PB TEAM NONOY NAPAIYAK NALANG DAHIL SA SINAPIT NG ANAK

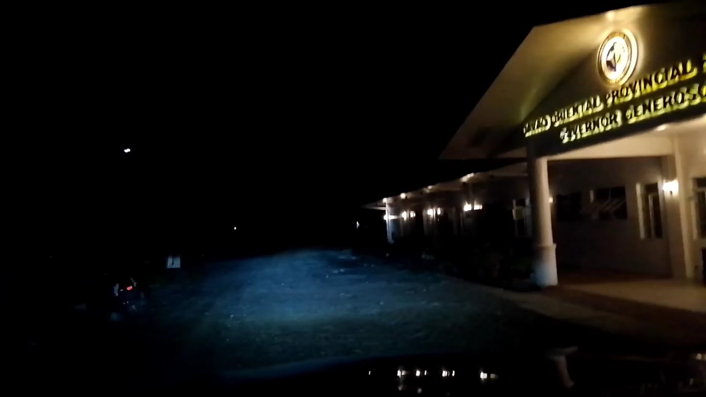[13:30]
yan na po mga kababayan nakabalik na tayo sa hospital yan sa harapan ko po hospital yan